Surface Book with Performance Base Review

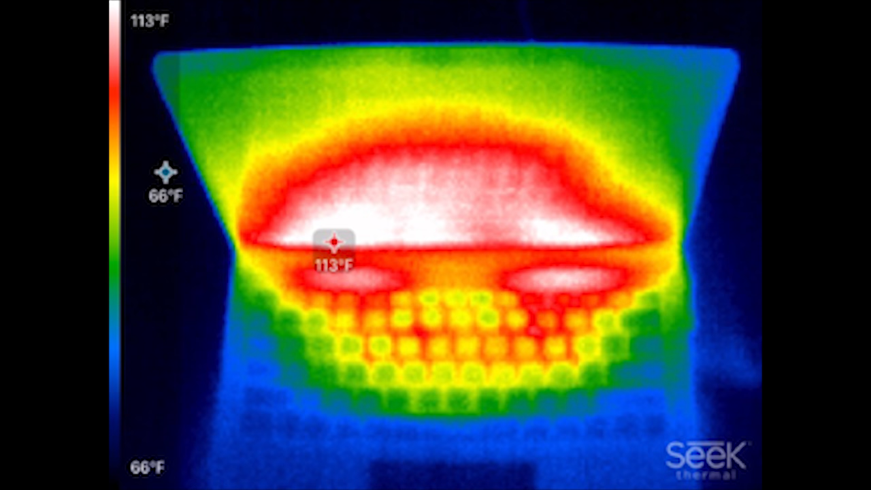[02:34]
On screen: scale top 113°F, scale bottom 66°F
For thermals, the laptop peaked at 113 degrees Fahrenheit or 45 degrees Celsius with 20 minutes of intense gaming in Gears of War 4. That heat was also isolated towards the upper center of the keyboard near the function keys.
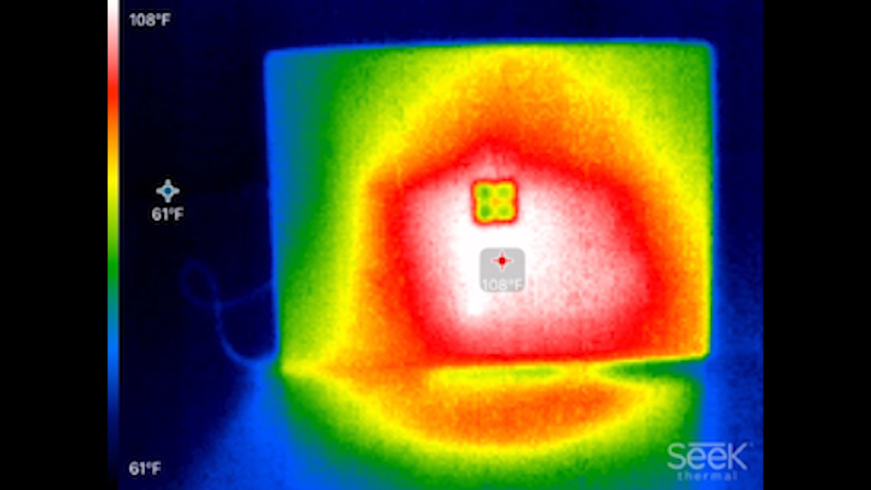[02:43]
On screen: scale top 108°F, scale bottom 61°F
You could also feel the heat on the bottom, although it never became uncomfortable to use.